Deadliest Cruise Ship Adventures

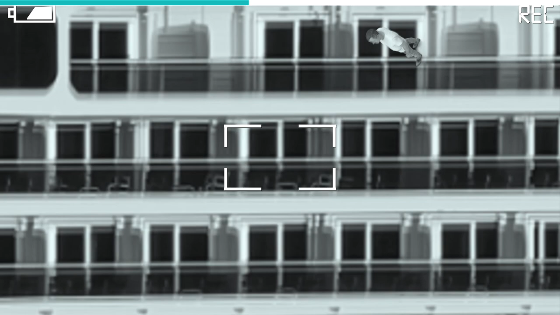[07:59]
The impact of the fall left the man with serious injuries.